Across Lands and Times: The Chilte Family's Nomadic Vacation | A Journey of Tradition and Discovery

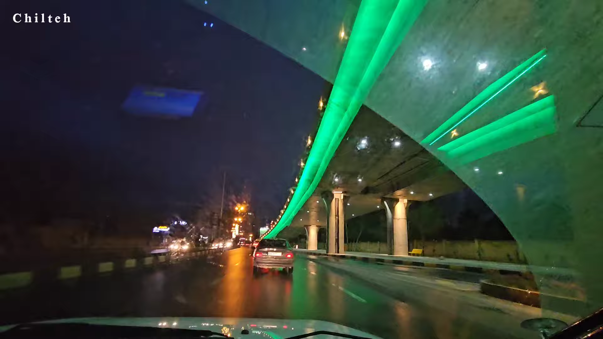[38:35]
اینم از شهر زیبای شیراز. سرعت خود را کاهش دهید.